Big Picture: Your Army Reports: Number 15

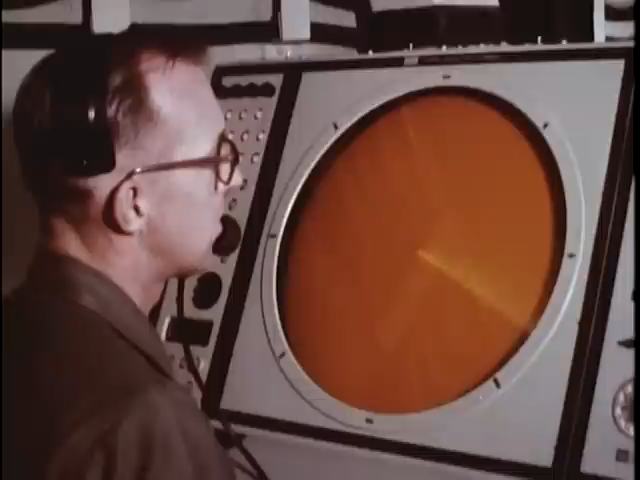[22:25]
The remote radar installation performs an important radar function in the Missile Mentor system.